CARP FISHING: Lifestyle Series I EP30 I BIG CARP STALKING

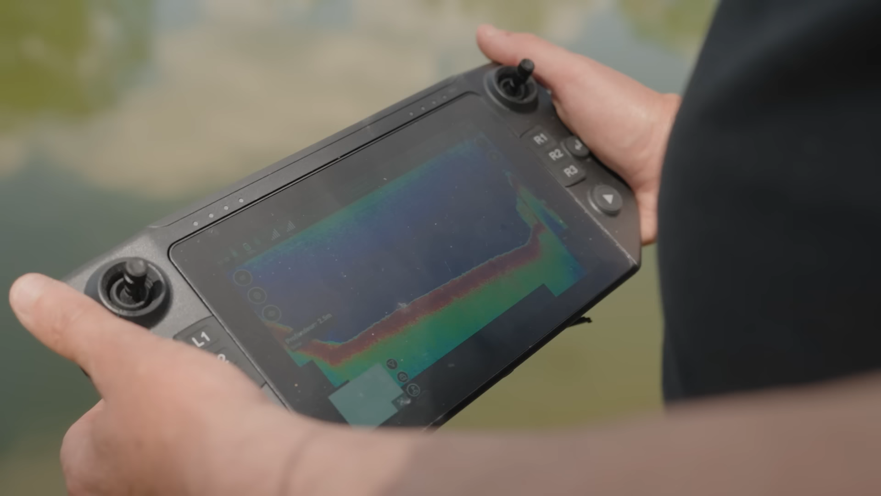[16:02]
et ça recasse à 2,50 m tout de suite. Donc monter en haut sur la première marche, où je pense voir sauter les poissons,
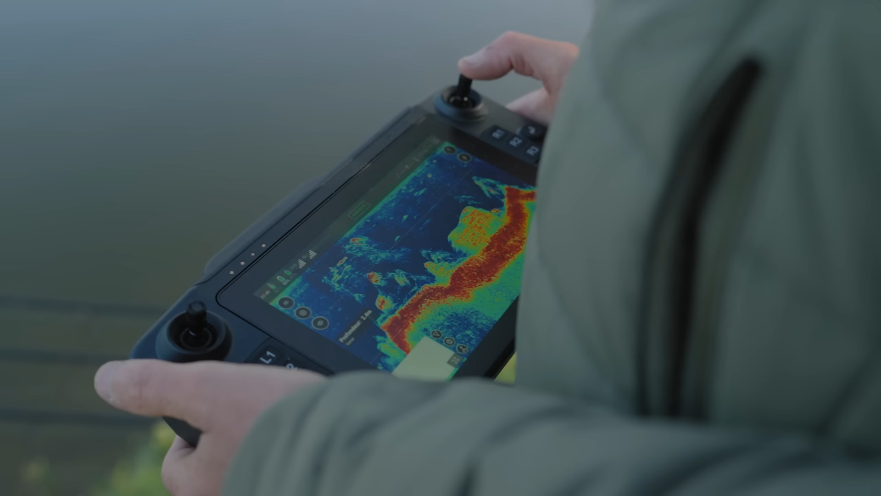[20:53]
On a 2,50 m d'eau, ça remonte à pic, 1,90 m, donc on a un palier à 1,50 m du bord. C'est impossible de le pêcher proprement en jetant du bord, parce qu'il y a plein d'arbres qui surplombent l'eau.